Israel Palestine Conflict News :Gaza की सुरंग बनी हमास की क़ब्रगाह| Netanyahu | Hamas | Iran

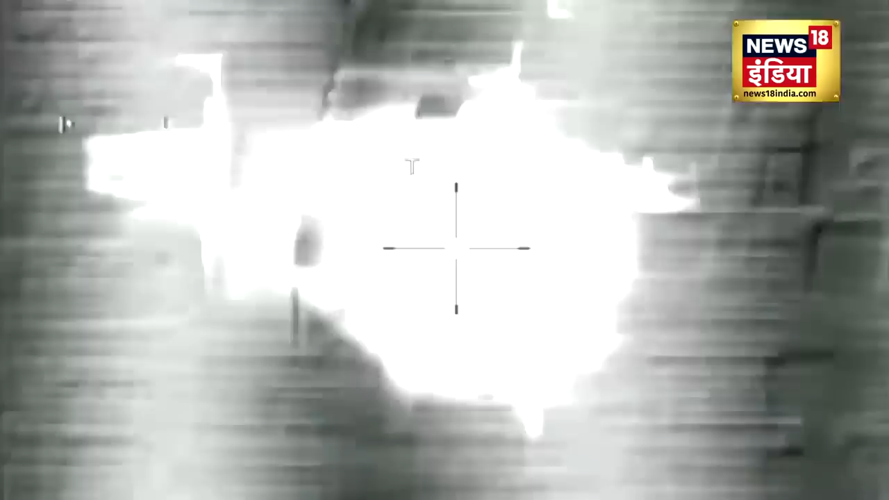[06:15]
उन्होंने हमास के कई ठिकानों और रॉकेट लॉन्च पोजीशन को निशाना बनाया।
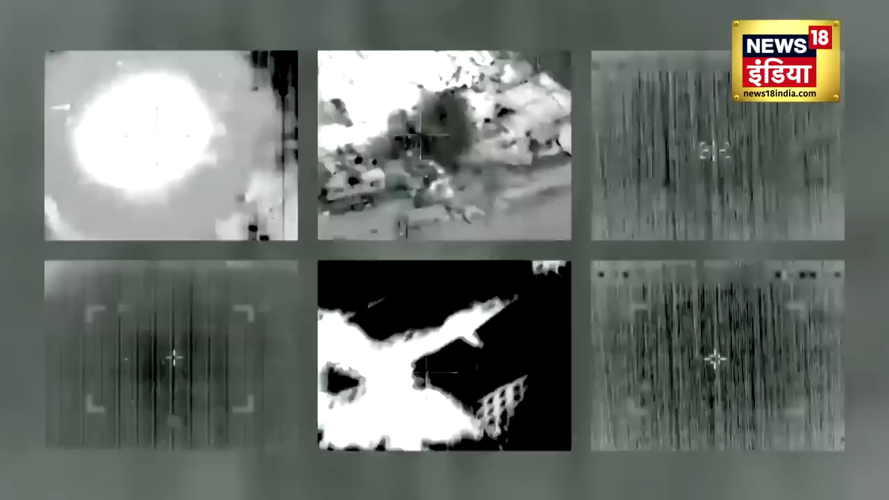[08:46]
एक हमले में मिस्र की सीमा से लगभग 10 किलोमीटर दूर खान योनस
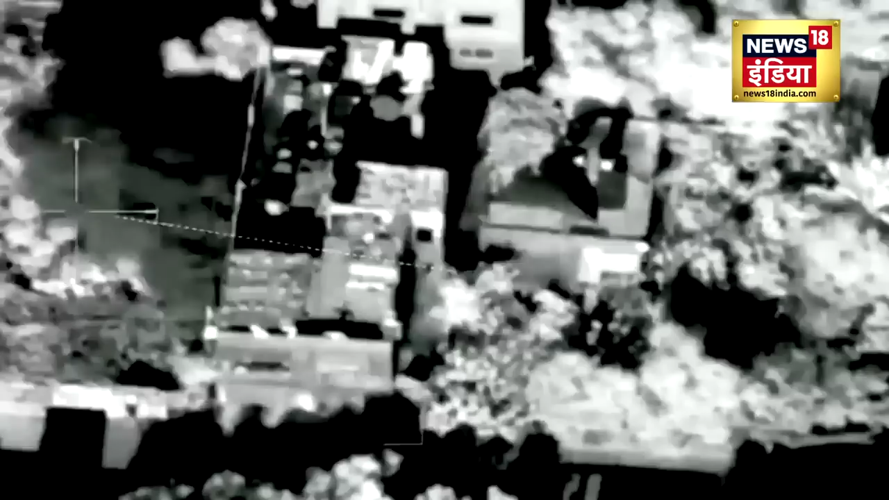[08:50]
में कई अपार्टमेंट की इमारतें ध्वस्त हो गईं।